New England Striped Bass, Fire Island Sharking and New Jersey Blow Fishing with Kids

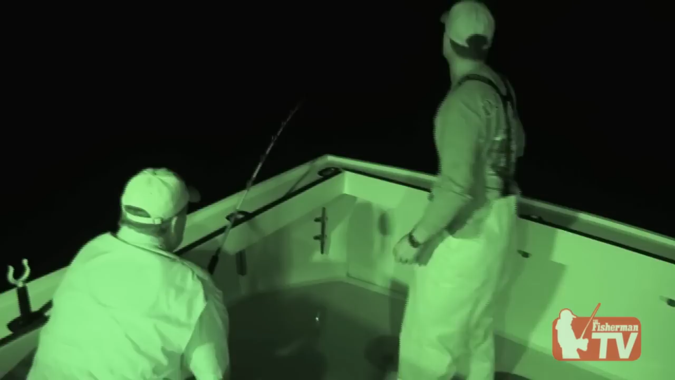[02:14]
Good. What we wanted. Come in now a little bit.
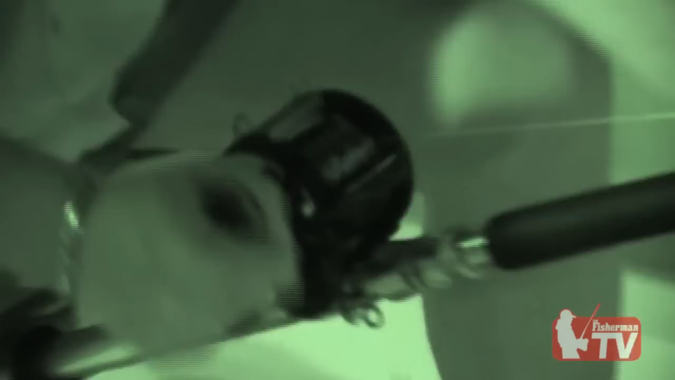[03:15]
Yeah. Where the hell is this thing? Right here.
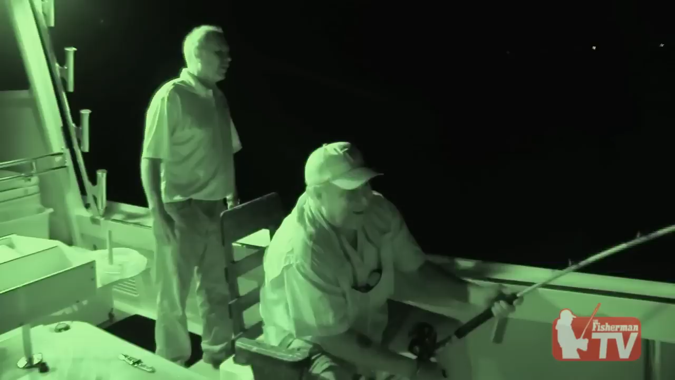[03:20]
Yeah, you can do it. It's still very weird. Pull it. Maybe it's foul hook.